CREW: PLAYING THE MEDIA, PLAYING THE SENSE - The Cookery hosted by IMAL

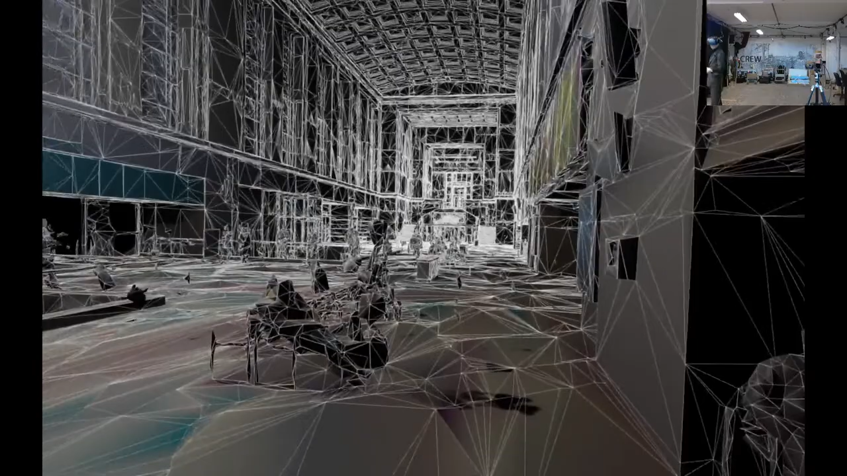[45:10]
Yes, we have some different things, but I'm not going to show you the entire installation with some perceptual things and so forth. And this is Antwerp Central, as you recognize.
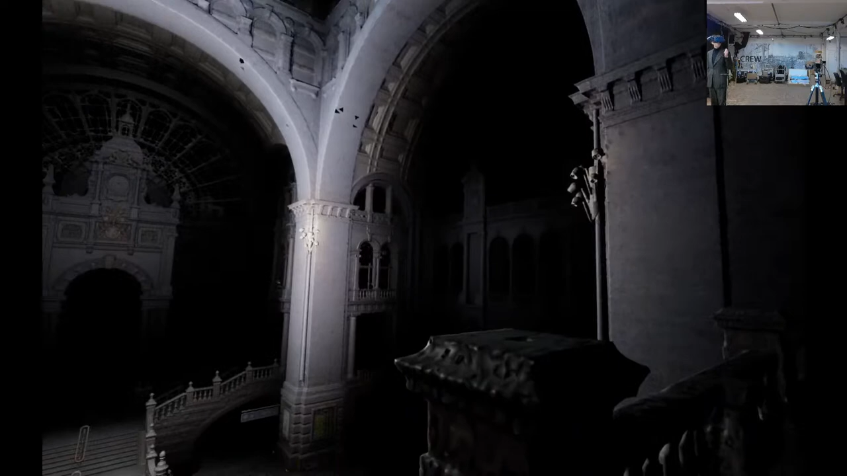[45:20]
We really chose to keep our scanner is not an amazing scanner, actually, which gives these very what we call the Chernobyl effect.
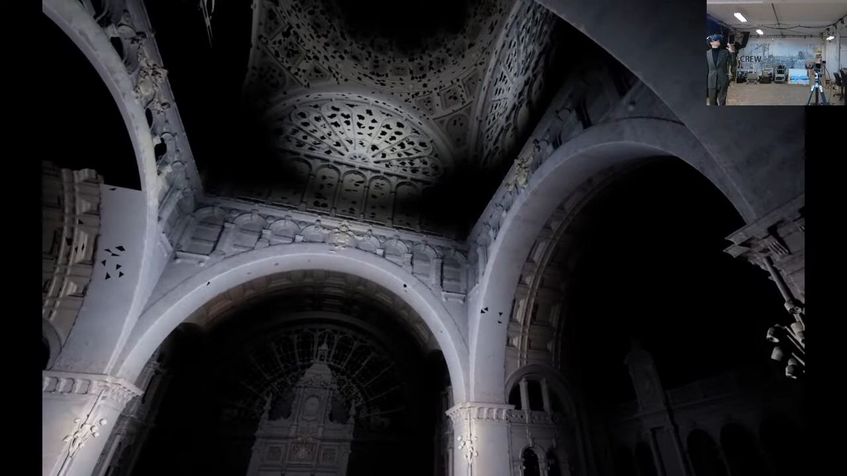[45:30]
So there's some noise, and there's a way that the mesh kind of collapses on itself and degrades, which we find aesthetically pleasing and very suitable for this project.